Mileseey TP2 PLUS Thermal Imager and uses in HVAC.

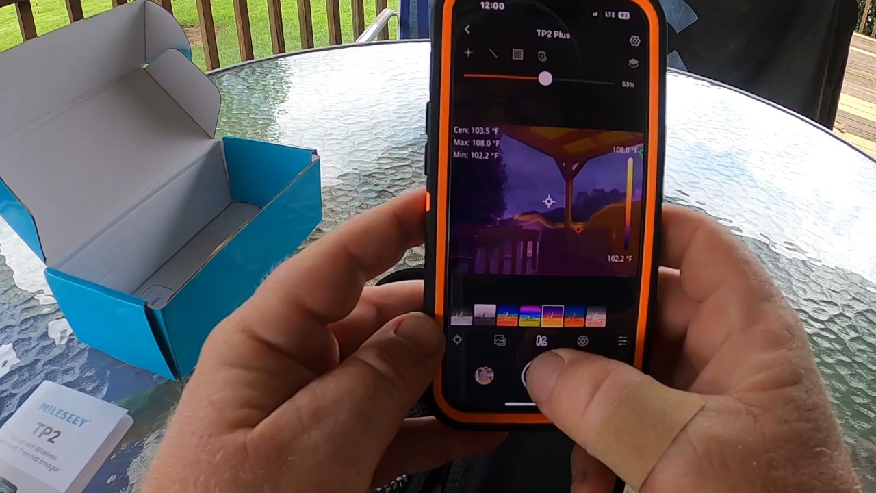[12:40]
On screen: spot 103.5°F, max 108.0°F, min 102.2°F, scale top 108.0°F, scale bottom 102.2°F
You can go into here, like I said, and set your pallets.
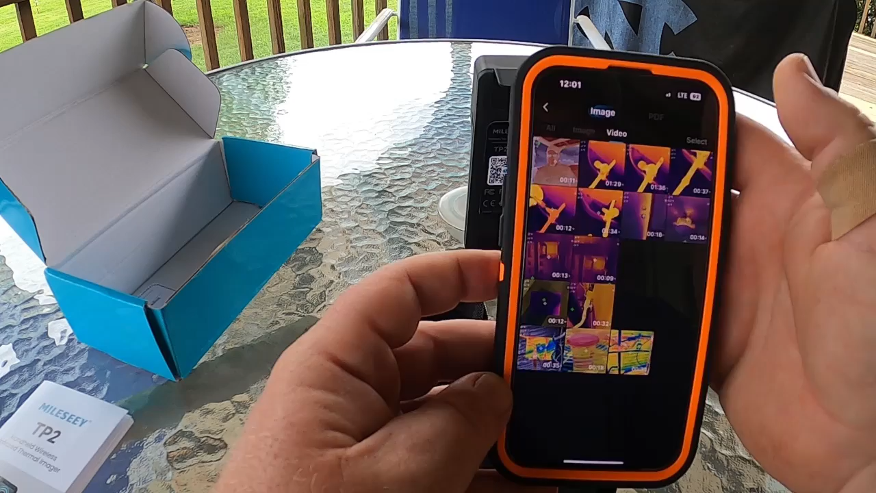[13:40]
You can go back and look through them. If you want to download one, you just simply will pull that video up and then you see this arrow on the bottom.
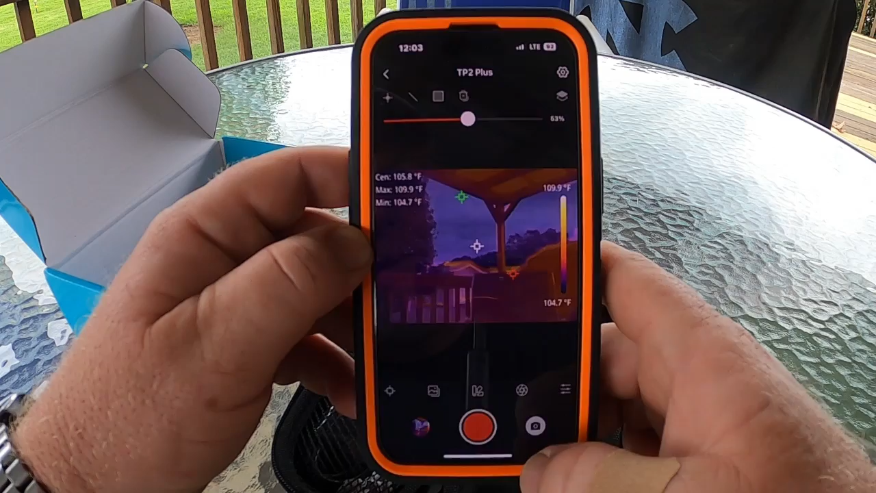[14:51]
On screen: max 109.9°F, min 104.7°F, scale top 109.9°F, scale bottom 104.7°F
If you want to take an image, click on the camera. Now you can just take a screenshot.
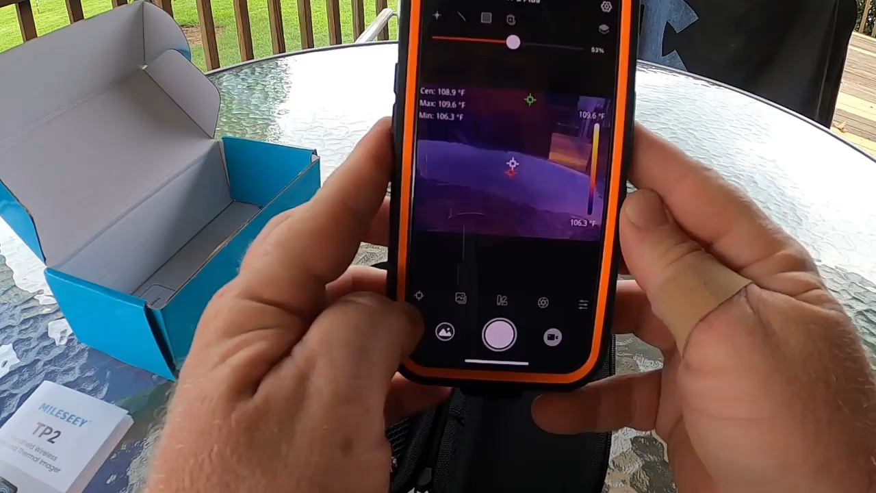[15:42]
On screen: max 109.6°F, min 106.3°F, scale top 109.6°F, scale bottom 106.3°F
And then you can just hold it like a regular thermal imager.
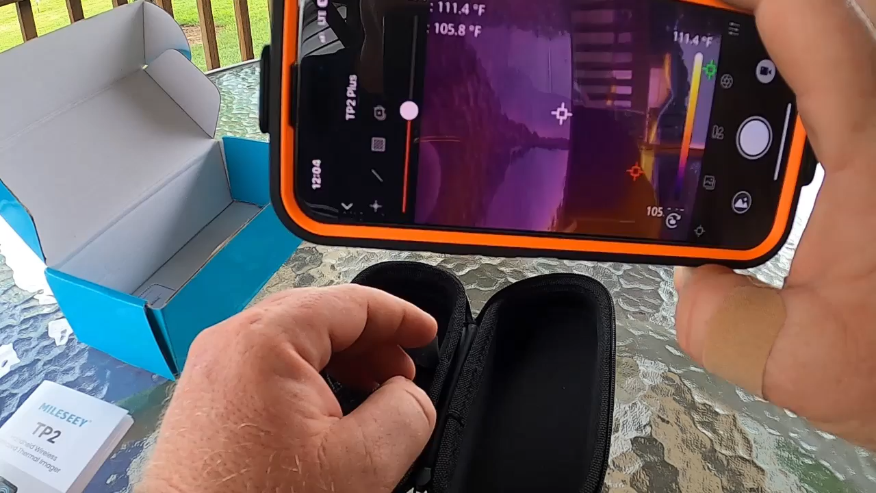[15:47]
You can turn it sideways if you want to get a different view. You can do an image correction on that so that it balances out.
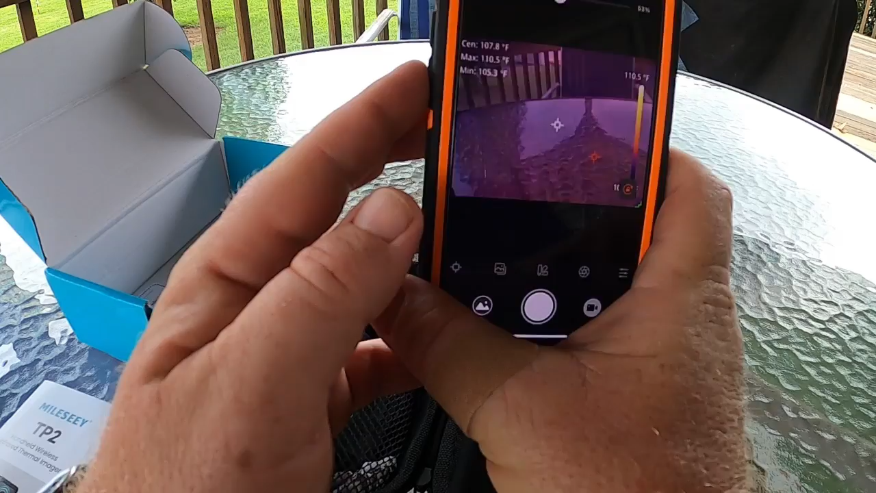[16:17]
On screen: max 110.5°F, min 105.3°F, scale top 110.5°F
And then as you turn this thing, it'll hold your image horizontally. However you turn in your camera.
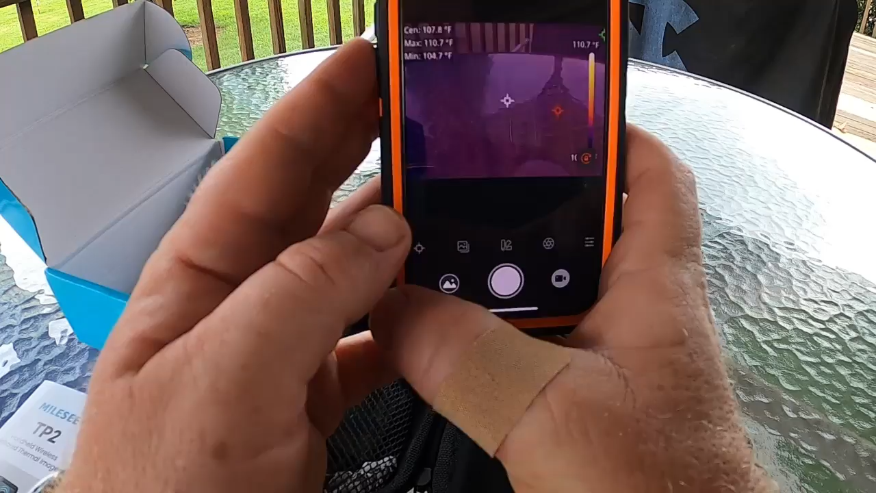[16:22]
On screen: max 110.7°F, min 104.7°F, scale top 110.7°F
So you can use it as a regular imager. Or if you need to get back into a spot, you can just simply take it off your phone.